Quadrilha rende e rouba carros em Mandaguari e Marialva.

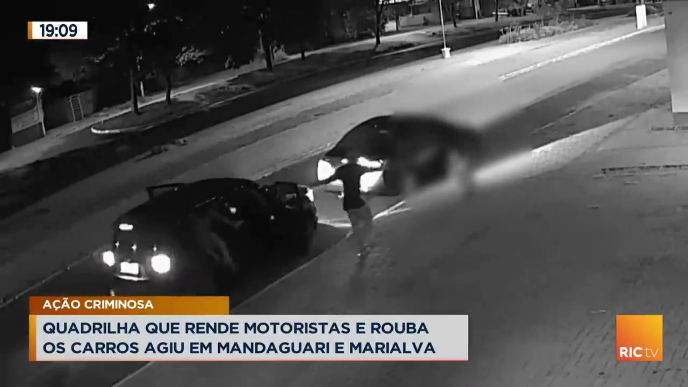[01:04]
A vítima, agora um homem, tinha acabado de estacionar o carro em frente ao local que trabalha. Bastou ele descer, que os ladrões chegam. Armados, rendem o rapaz, levam o celular dele, e em seguida, fogem, levando o carro cruze. Agora, repare um detalhe. Nos dois assaltos, eram três criminosos armados, e pelo menos mais um comparsa.